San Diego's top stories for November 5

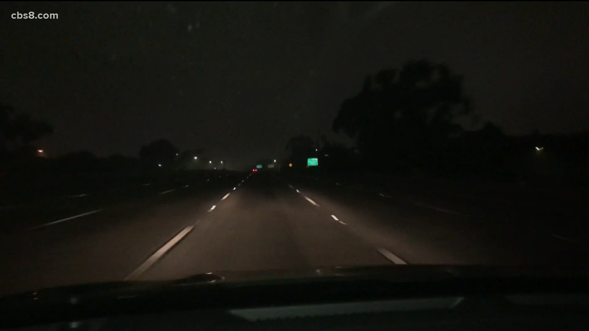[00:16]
This was the drive from the South Bay through National City. It's just some low-lying fog out there. A little tough to see some of the intersections. And another view of the fog, this one from Mission Valley.
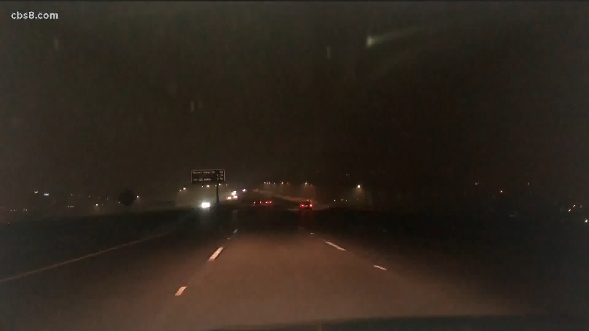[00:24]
Yeah, we want to see the fog in your neighborhood. Upload your videos through the Near Me feature, through the News 8 app. It's free to download in your app store. Neta, what time can we expect that fog to clear up? You know, about 10 a.m. it looks like.